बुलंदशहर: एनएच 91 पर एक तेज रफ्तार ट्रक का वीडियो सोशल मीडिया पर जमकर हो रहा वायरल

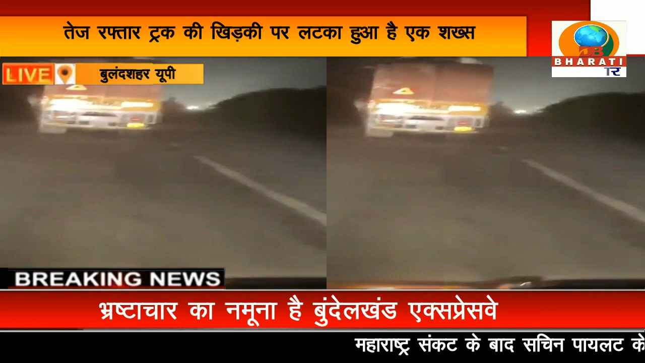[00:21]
है कि ड्राइवर की मंसा साफ नहीं है और वो बेहद लापरवाई के साथ ट्रक को इदर उदर टेज रफ्तार के साथ मोड रहा है ताकि खिड़की पर लटके सक्स को नुक्षान पहुचाया जा सके इस खतरनाक वीडियो को ट्रक के पीछे चल रहे एक कार्शवार ने बनाया और यूपी